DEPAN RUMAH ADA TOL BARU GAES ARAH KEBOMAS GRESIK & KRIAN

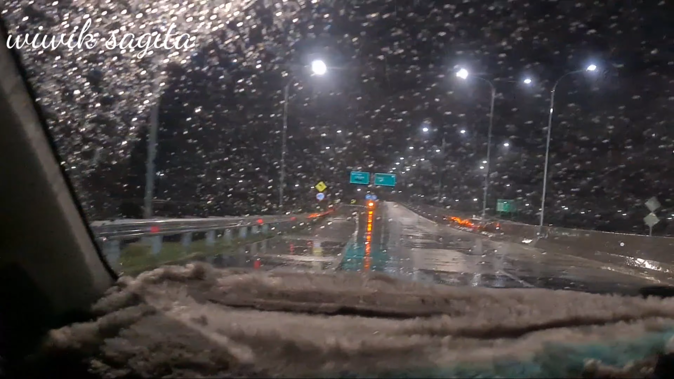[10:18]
Yeay. Habis diambil dari arah Krian, sekarang arah ke Gresik. Coba lewat tol guys, tol anyar guys. Dari apa? Dalane. Meskipun hujan-hujan gini tetap apa rek? Tetap lancar.
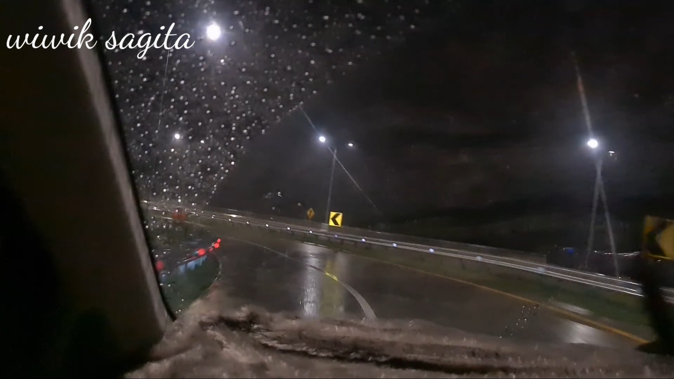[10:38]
Dan ini pokoknya masih sepi guys, ya, sepi. Soalnya kan aku lagi apa? Nanti nyanyi ke daerah mana ya, Manyar. Daerah Manyar guys. Ini rintik-rintik hujannya, belahan rejo wis ana tole kan enak guys, kari munggah. Tole nang ngarepe oma, kari mencolot.
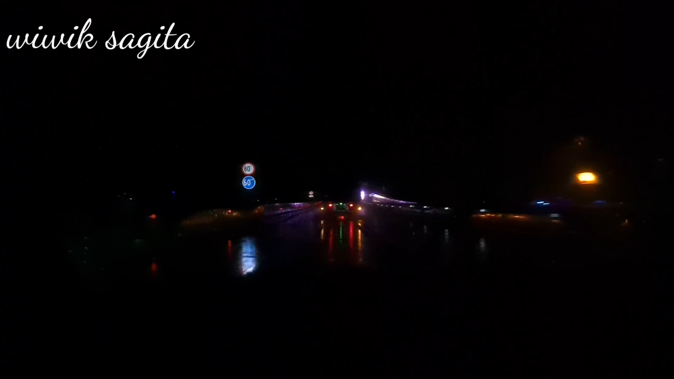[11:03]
Gelap gulita. Gelap sekali guys. Ini rintik-rintik hujan. Ini kan Gresik berapa menit? Mau tahu? Nah, ikutin aku terus. Ini sepanjang tol ini tuh masih belum ada lampunya guys, jadi masih gelap, gelap gulita.
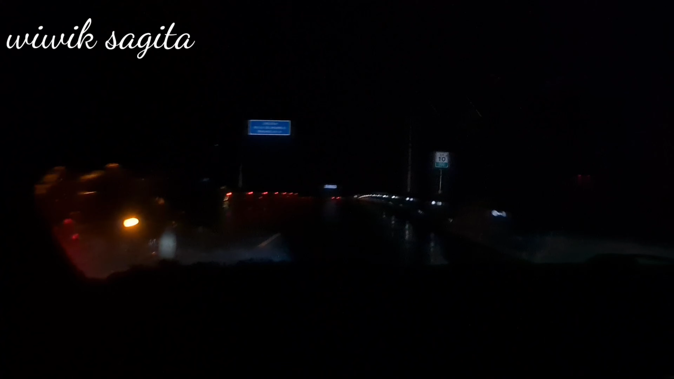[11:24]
Ini nyampe kilometer 10. Kilometer 10 ini kira-kira, oh kilometer 10 ini itu guys, belahan rejo guys.
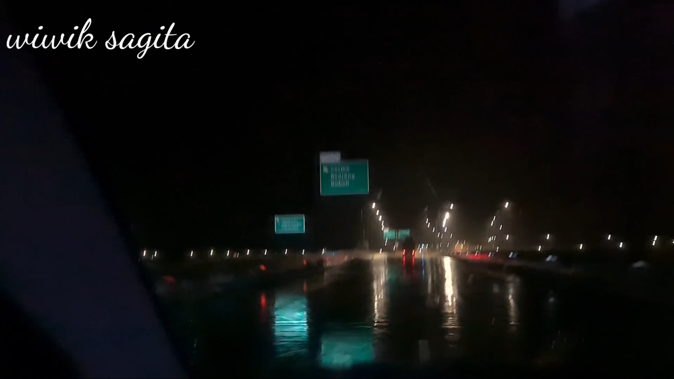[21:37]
Ini guys. Jadi kalian kalau mau keluar bobo bisa turun sini. Nah, ini jalan miri guys. Nah, tono iko. Lurus. Kalau lurus ini ke kebun.
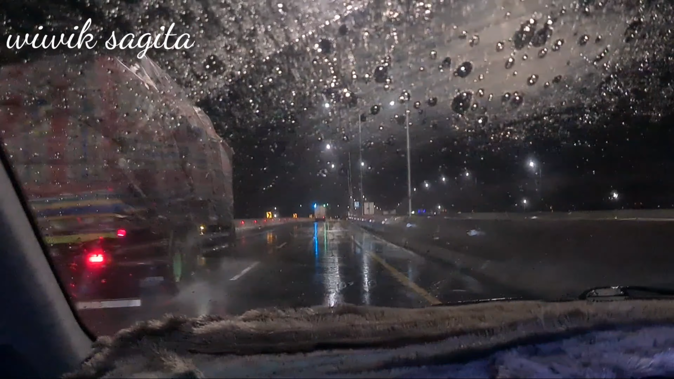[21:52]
Jalannya agak berlombang dikit-dikit guys, jadi rodok goyang-goyang dikit. Di sini udah terang guys, tapi lampunya meket kini tok rek. Mangkono wis gak ono lampu.
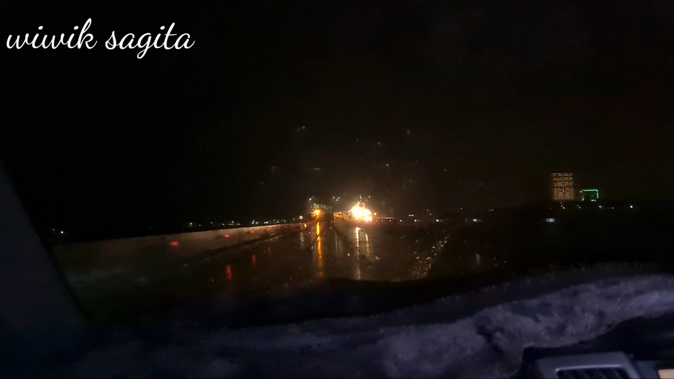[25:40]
Ini mungkin yang lurus ini belum nyambung. Belum selesai tolnya mungkin. Udah. Belum ya. Oh iya.
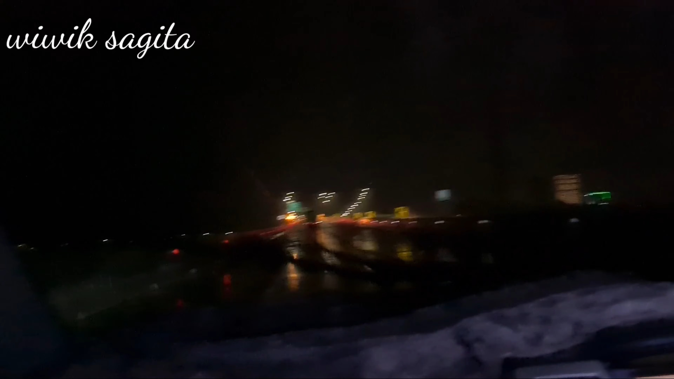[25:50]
Ini kalau lurus ini guys, tembus Manyar, tembus tol Manyar. Soalnya ini belum selesai kayaknya sing sambungan itu, guys. Sambungan ke tol lama. Jadi ini kita turun ke Bumas Kota Gresik. Turun ke Bumas, guys. Nah, ini masih ditutupi, guys. Loh, belum dibuka yang arah ke Manyar.
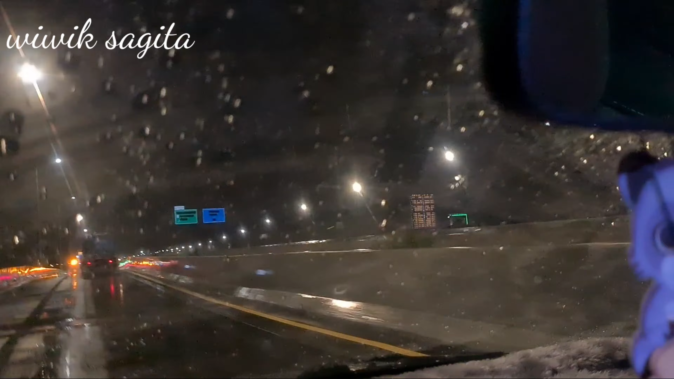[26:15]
Loh, sek di pilok. Loh, itu ya. Ini kita ambil jalur yang kiri, guys. Kita turun arah Bunder. Gerbang tol Bunder.
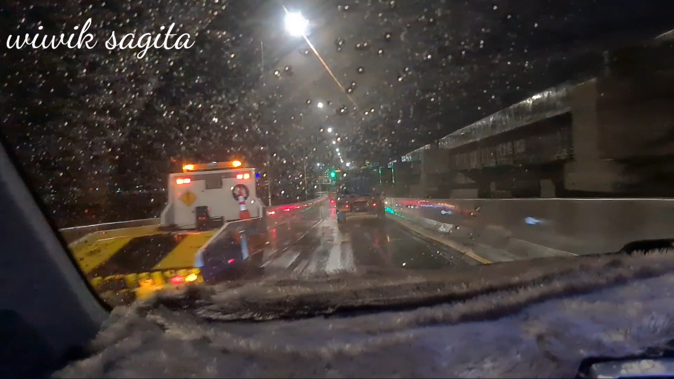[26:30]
Lah, wes pokok elek nang tol Gresik, ga elek nang tol Gresik. Nang Gresik teko belahan nang Gresik iku meke 16 menit. Piro iki? 16 menit 13 detik. Cepet kan, guys? Cepet ini jalan 80 kecepatan nih, guys. Kecepatan mobil ini meke 80 tok. 80 km.
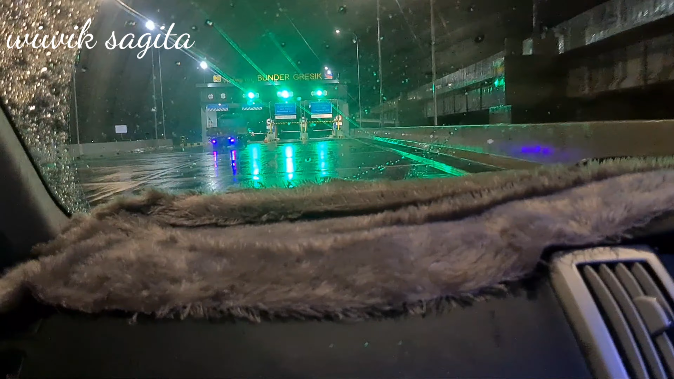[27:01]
Pokoknya gak sampai, gak sampai 20 menit, rek. Ini 16 menit, guys, guys.
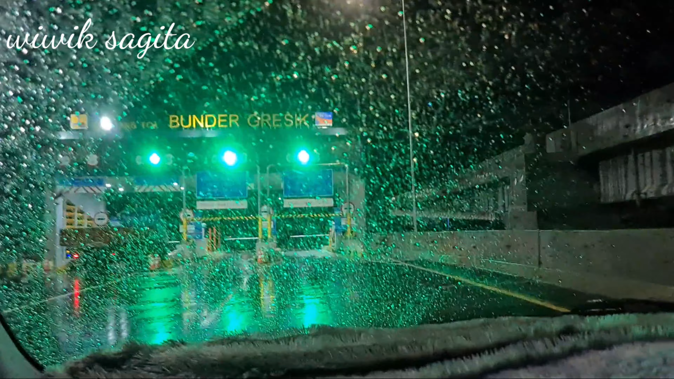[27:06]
Ya Allah, guys, guys. Duh, bunder Gresik.